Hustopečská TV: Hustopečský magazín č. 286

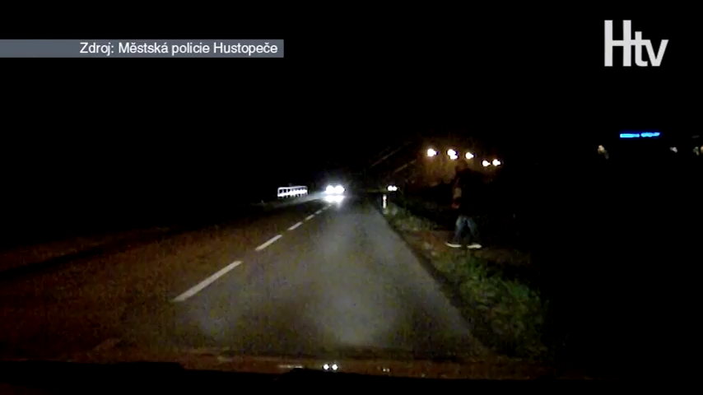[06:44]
přitom černé oblečení je vidět maximálně na vzdálenost 20 metrů, kdy v rychlosti 60-70 km není schopen řidič reagovat a dochází k vážným dopravním nehodám.